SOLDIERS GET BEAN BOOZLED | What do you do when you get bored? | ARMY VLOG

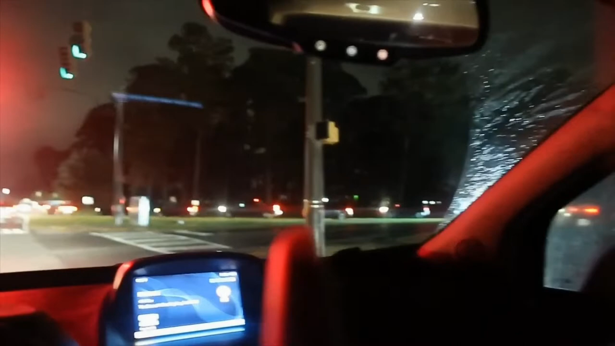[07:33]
So I'm assuming they have only one gate open because this is crazy.